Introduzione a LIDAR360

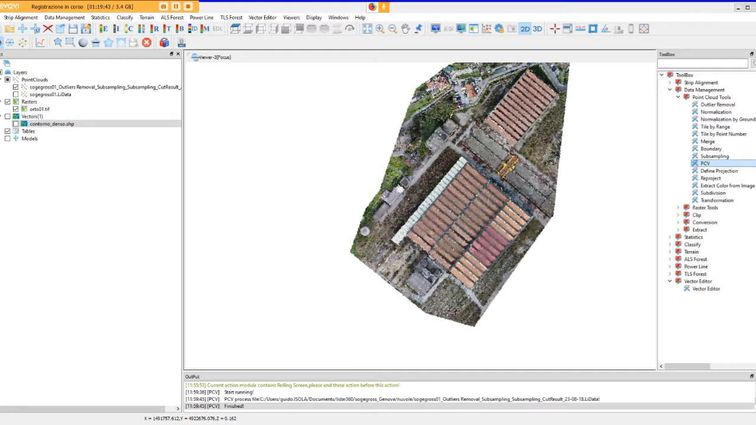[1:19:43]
come potrebbe essere anche il display by E di edil che diciamo ci consente di osservare meglio quelle che sono diciamo le nuvola dei punti e andare a visualizzare la nuvola trattata attraverso il display by Blend
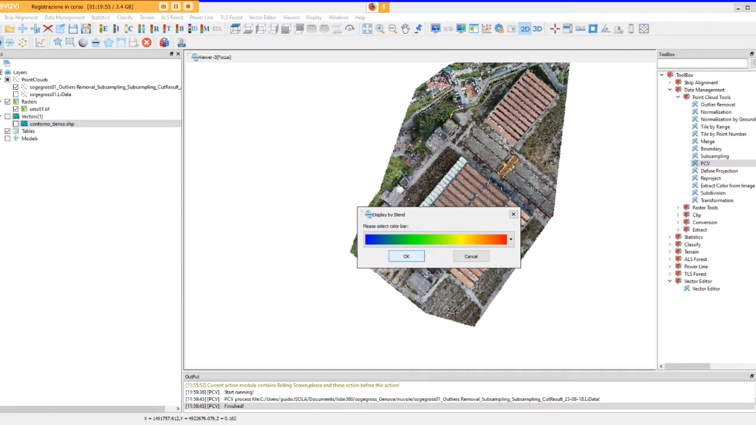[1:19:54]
dove qui abbiamo il comando di Intensity e
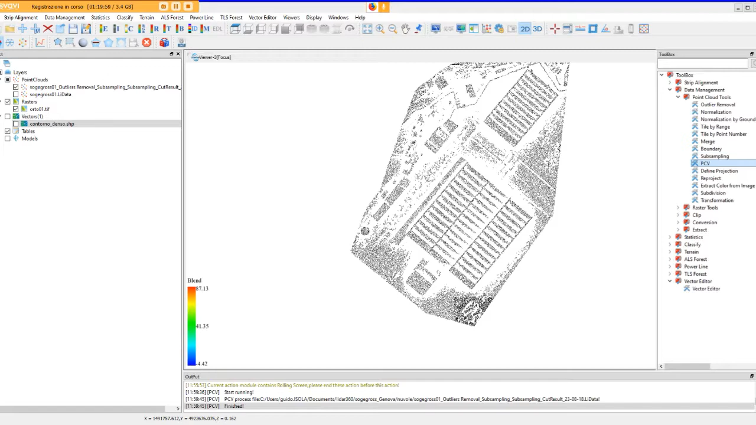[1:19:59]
va bene ma adesso non era quello che ci interessava o il display by Mix dove noi possiamo decidere appunto di applicare delle palette di colori diverse andando a selezionare ad esempio solo determinate classi all'interno della nuvola qui tipicamente possiamo decidere di andare a visualizzare l'Unclassify e il
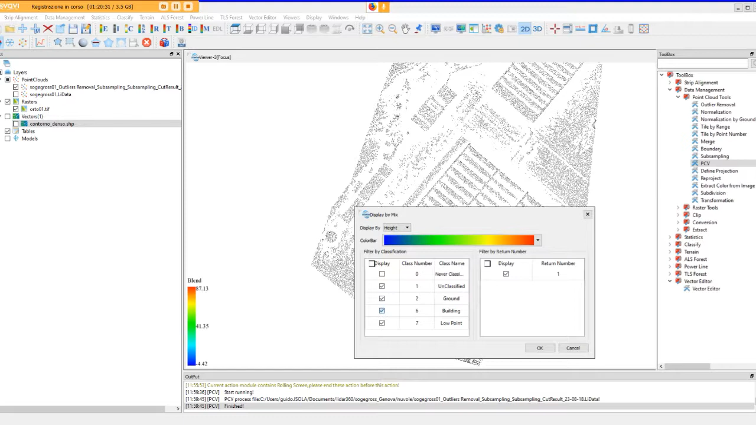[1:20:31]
terreno e con diciamo avendo applicato il comando PCV il filtro
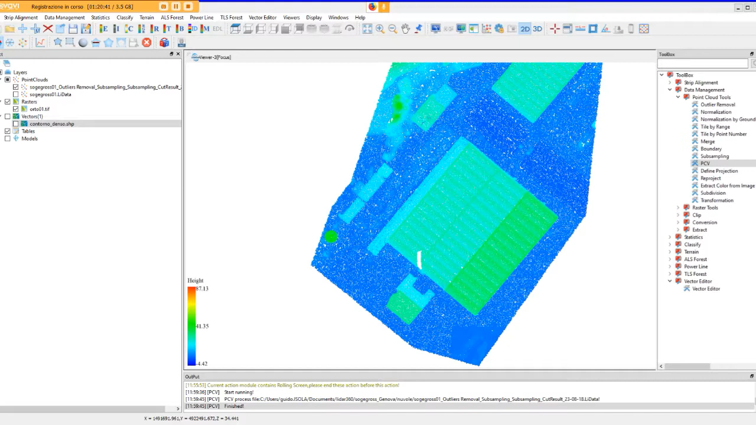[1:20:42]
di visualizzazione noi avremo la possibilità di visualizzare meglio e attraverso delle palette di colore che meglio si adattano ai nostri scopi se vogliamo dei colori più caldi ad esempio basta cambiare la
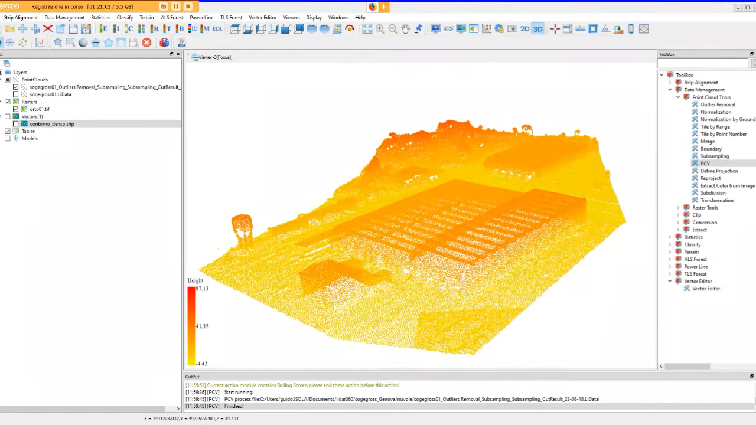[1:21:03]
paletta andremo a visualizzare la nostra nuvola dei punti in diversi modi qua
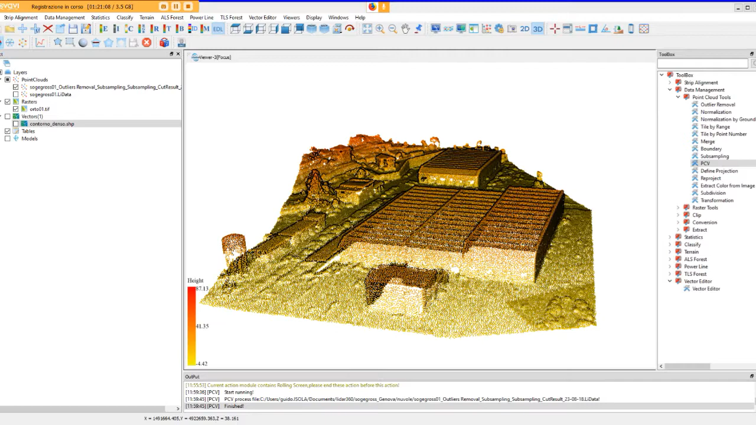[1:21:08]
applichiamo anche le DL e vedete come migliora decisamente
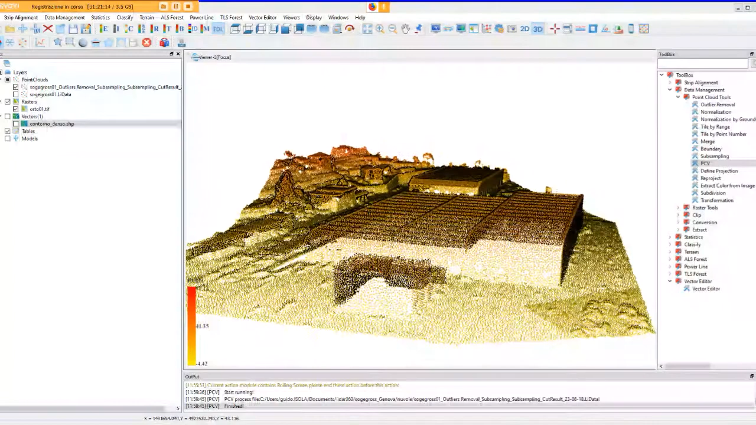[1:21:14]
la rappresentazione della nuvola dei punti andiamo avanti ci sono i comandi di definizione della proiezione in cui possiamo decidere di andare a modificare appunto i diversi sistemi di riferimento il comando di
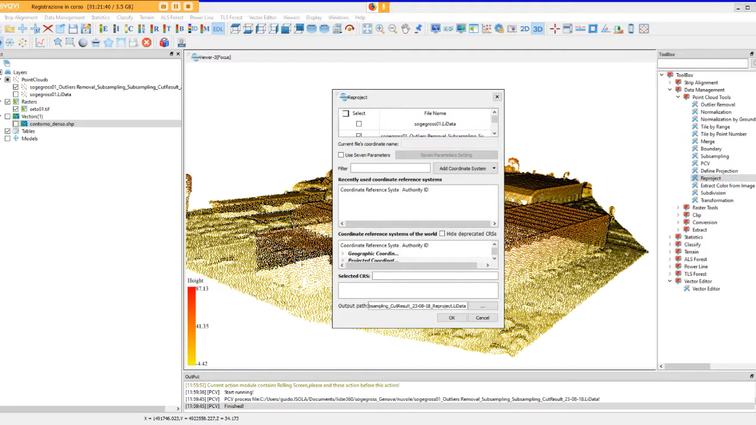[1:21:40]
riproiezione quindi una volta che abbiamo modificato il sistema di riferimento applichiamo il comando reproject e con quello andremo a modificare il sistema di riferimento una cosa un comando interessantissimo è questo ad esempio dove avendo disponibile un'ortofoto georiferita noi possiamo partendo da una nuvola di cui non abbiamo
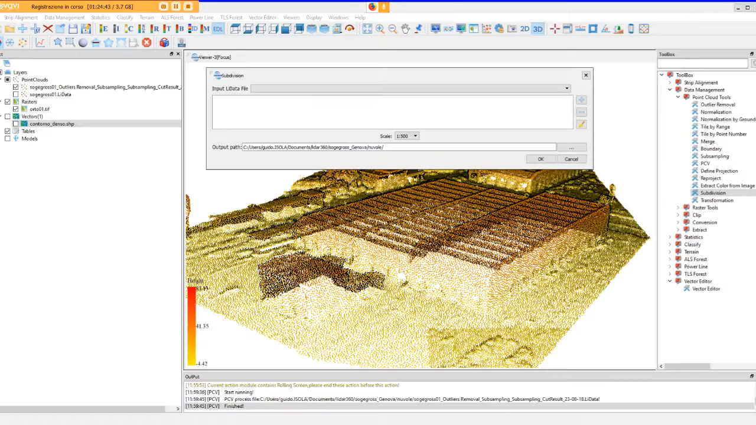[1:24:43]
ritorniamo però al leader 360 e andiamo avanti nella analisi e descrizione dei vari gruppi di comando principali per quanto riguarda i raster noi abbiamo sostanzialmente la possibilità di gestire gli elaborati che diciamo tiriamo fuori dalle nuvole dei punti come
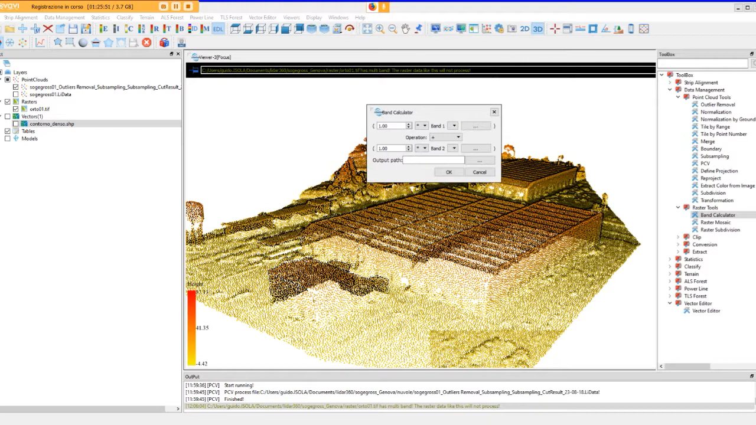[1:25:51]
diciamo in tonalità di grigi che caratterizzano questi elaborati band calculator è diciamo un comando che ci consente di operare con operazioni di tipo matematico con degli operatori di tipo matematico a partire da più
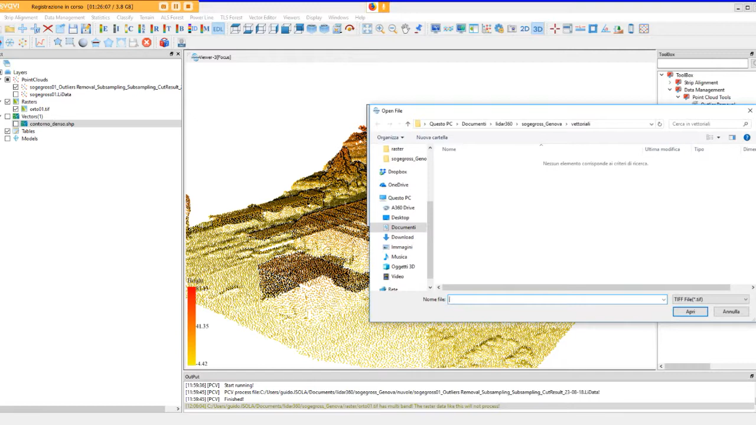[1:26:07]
diciamo geotiff quindi se noi abbiamo ad esempio un un dem e un dsm un dsm noi potremmo pensare di calcolarci attraverso
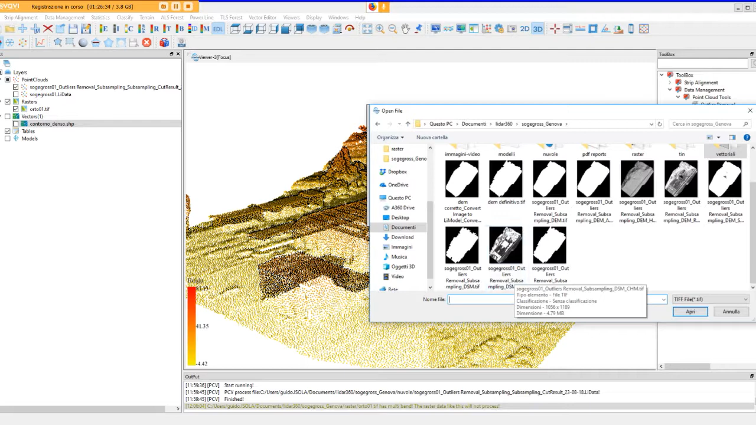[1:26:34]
questo comando quello che poi vedremo essere il chm cioè l'elaborato che
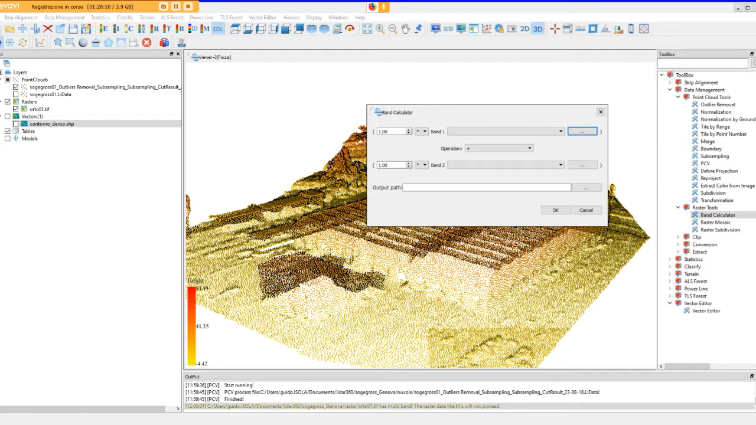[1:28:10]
che sono già ricompresi tutti nel data management noi siamo già in grado di poter realizzare alcuni degli elaborati che ci consentiranno poi di modificare le nostre nuvole dei punti e sostanzialmente riclassificarle qui come abbiamo visto per la nuvole dei punti possiamo andare a mosaicare diciamo anche il nostro geotiff
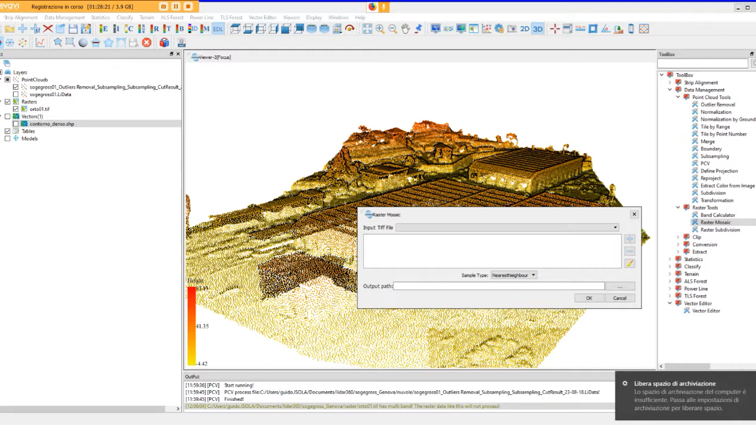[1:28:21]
quindi andare sostanzialmente a caricare un geotiff andare a selezionare l'operatore attraverso il quale andare a modificarlo e andare a salvare il risultato all'interno
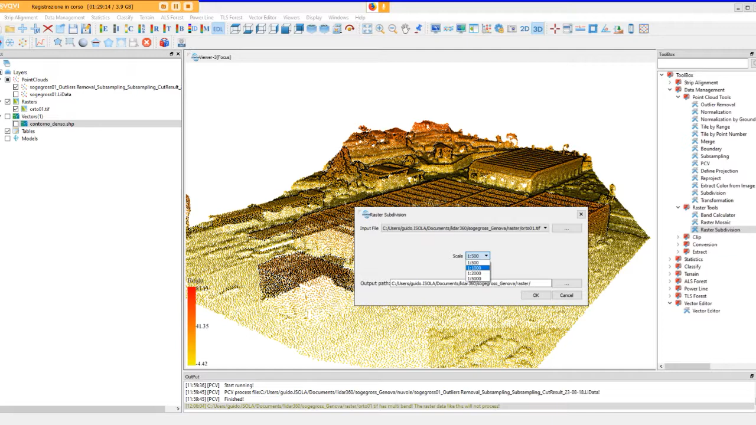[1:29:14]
descrivendo il comando successivo raster subdivision noi possiamo decidere quindi di caricare il nostro geotiff andarla a suddividere in funzione della scala di rappresentazione che ci interessa e andarla a salvare suddiviso in diverse diciamo sezioni
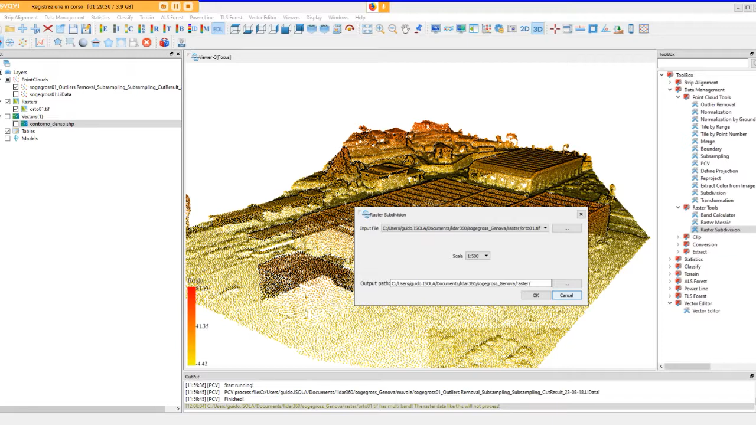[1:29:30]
utili nella cartella di destinazione con raster mosaic faremo esattamente l'operazione contraria cioè andremo a ricomporre il nostro dem originario clip è diciamo la raccolta degli strumenti di selezione possiamo decidere di intervenire con poligoni rettangoli o cerchi